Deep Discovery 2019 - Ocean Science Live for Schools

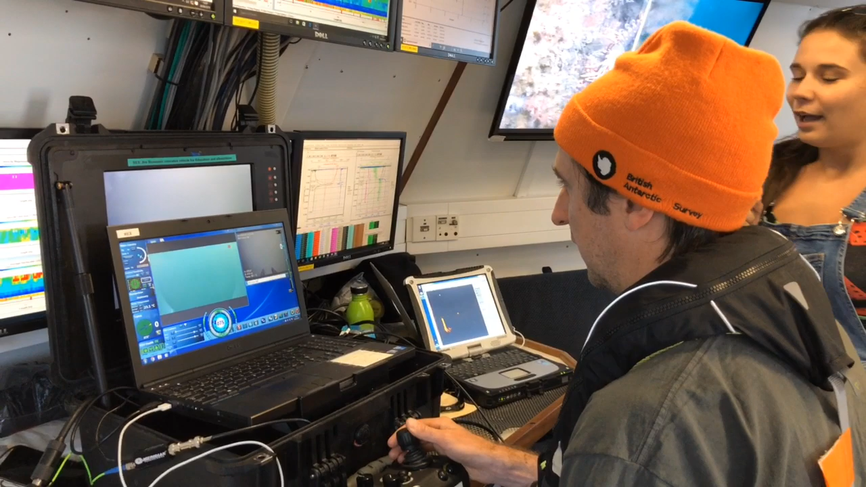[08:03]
Okay, so I've got my fingers on some controls here.
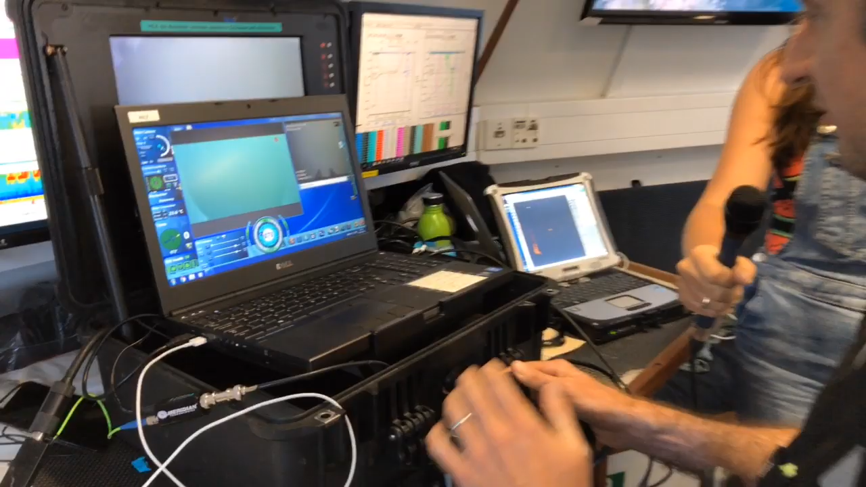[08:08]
I'm currently flying Rex down through the water column. We've just gone down to sort of 3 or 4 meters.
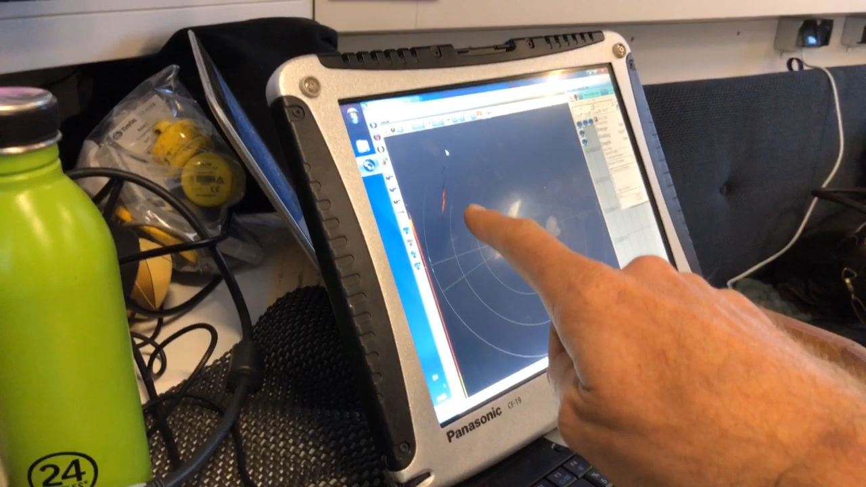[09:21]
But notice I've got a target right there on the sonar, which could be one of the mooring lines going from the jetty. And I want to kind of avoid that.